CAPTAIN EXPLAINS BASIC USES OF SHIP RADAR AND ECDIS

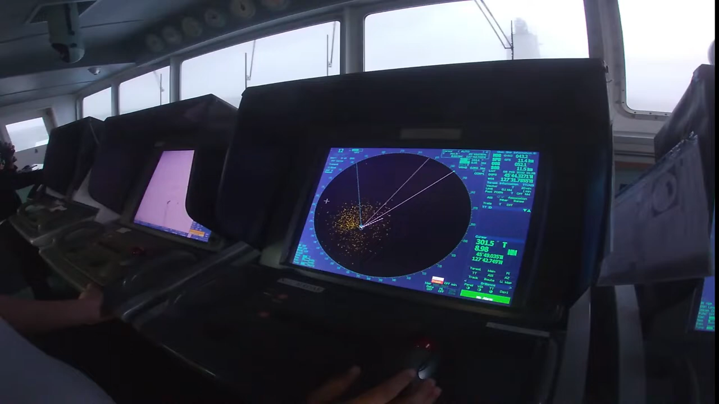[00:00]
all right this is our radar ARPA number two and this on the
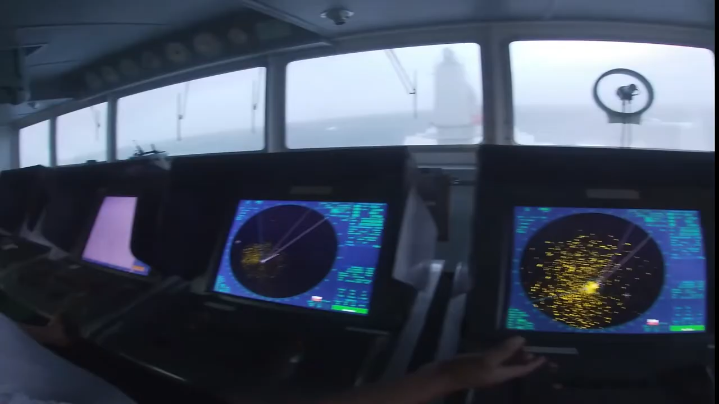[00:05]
other side is the number one and as you can see the
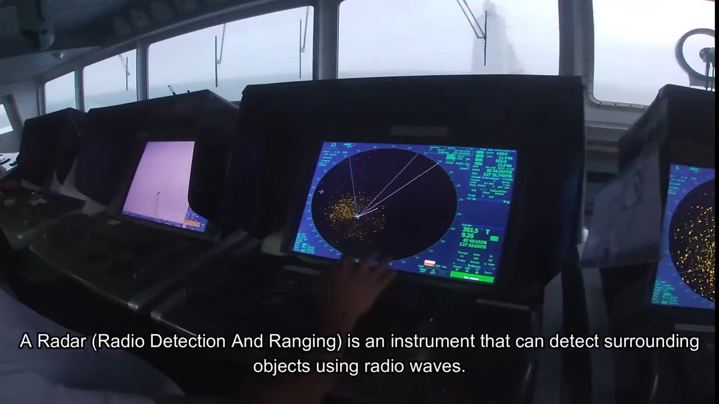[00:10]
sea clutter the dots that you can see is the sea clutter that we
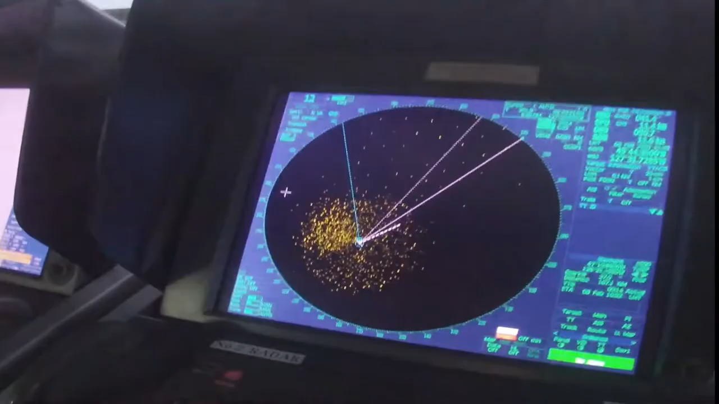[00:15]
have it should be eliminated a little bit in order to see the
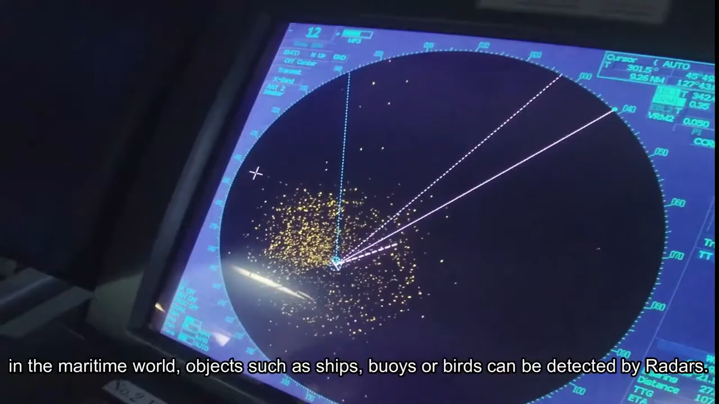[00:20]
actual target danger target that will appear so we have to
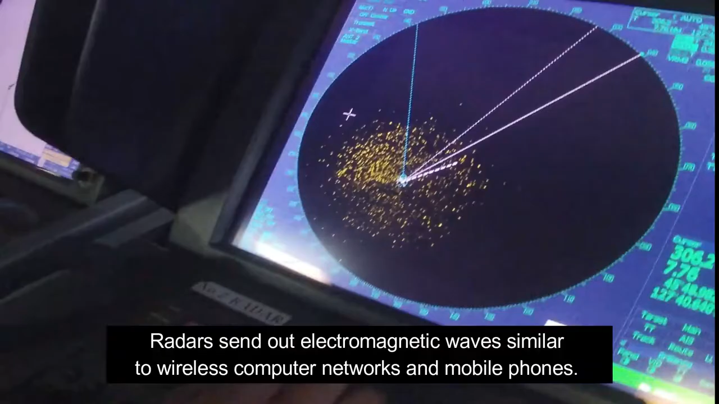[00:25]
adjust like this you have to eliminate
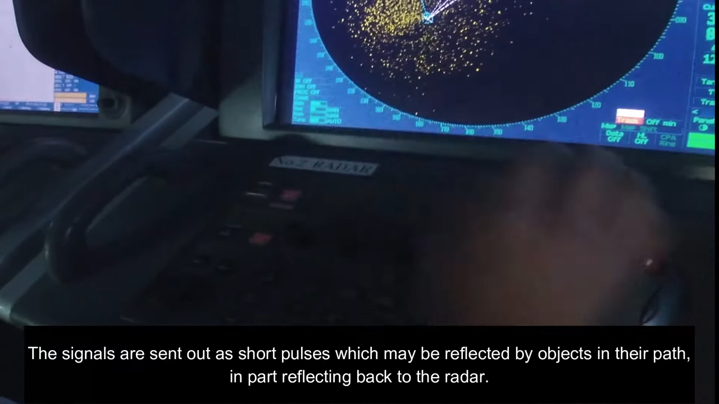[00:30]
through the sea clutter here as you can see it will slowly eliminated and all of the remaining
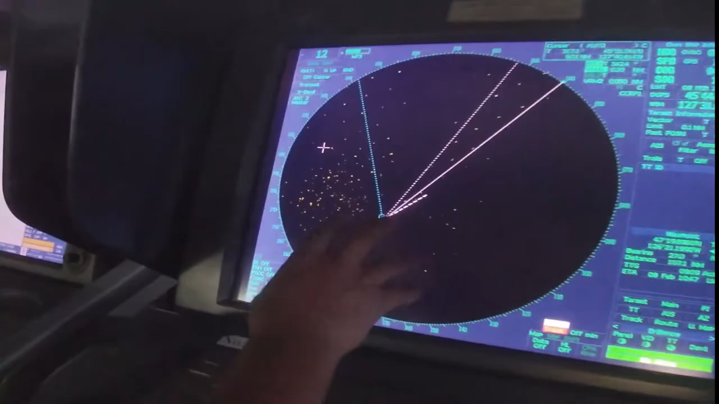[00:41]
is actually the the waves that
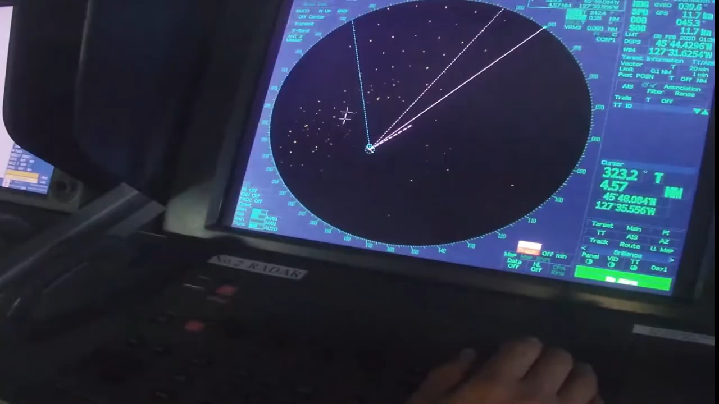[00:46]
are taken from the reader scanner
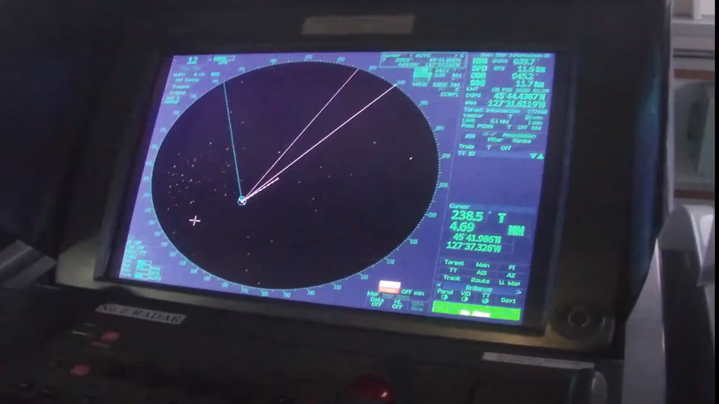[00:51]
so now it's a little bit better not like this one which is this one on the other side the number one it should it should be adjusted
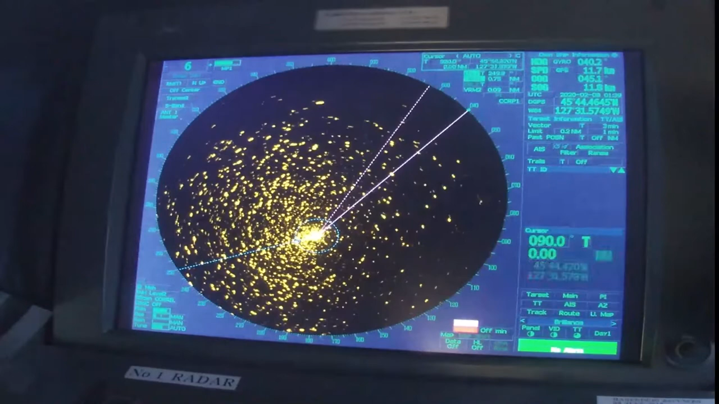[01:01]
just like this so the range of this radar is we used on
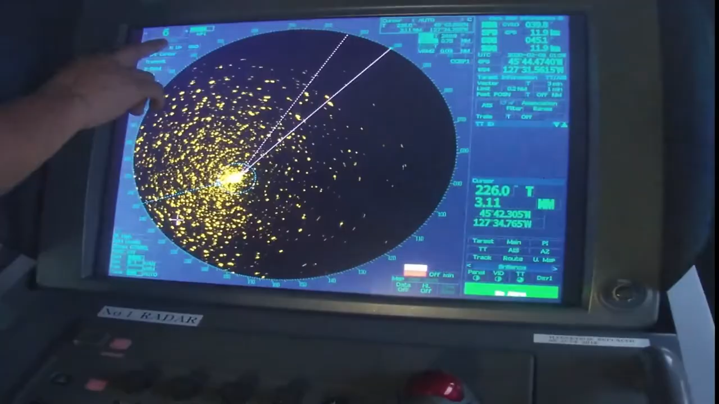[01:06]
six and the other one is 12 nautical miles distance in order that we
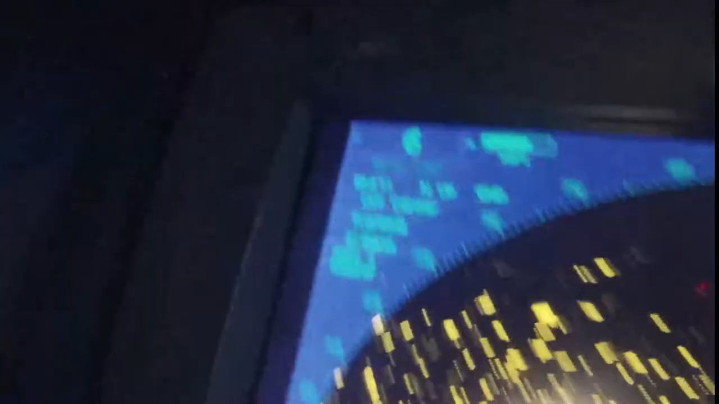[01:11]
could see the
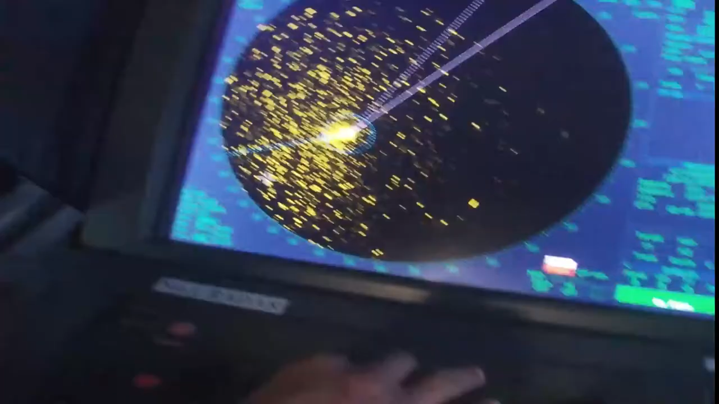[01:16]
targets which is here it will be
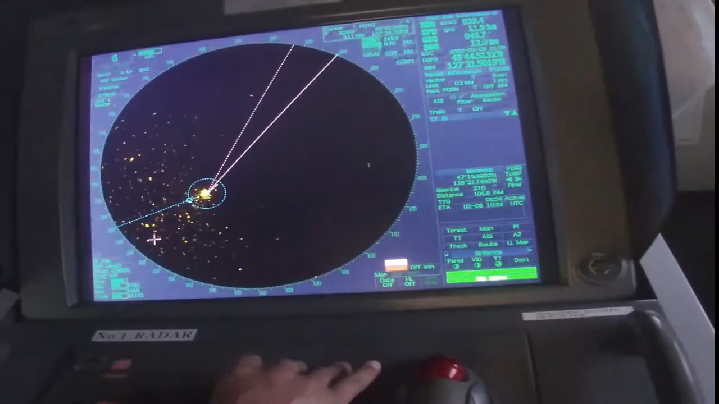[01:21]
more accurate all right so that should be like that so
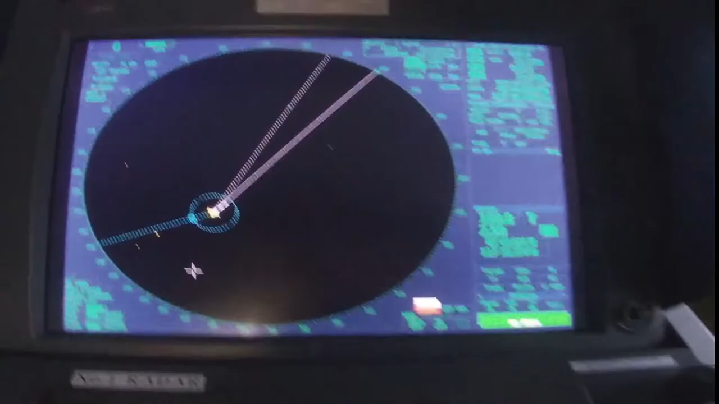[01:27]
at the moment there are no vessel on our vicinity right yes that's correct okay
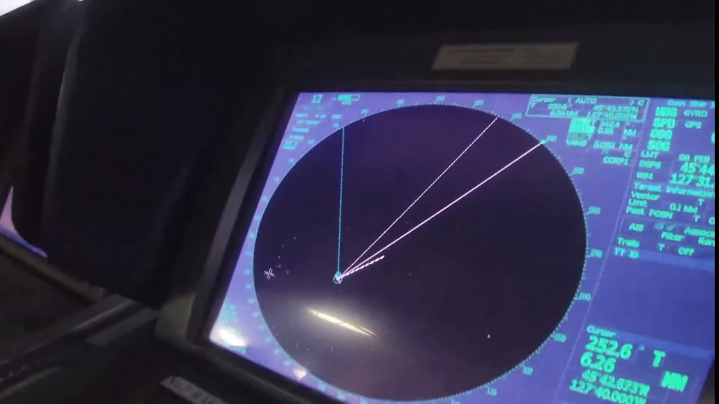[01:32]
so on the other side this is big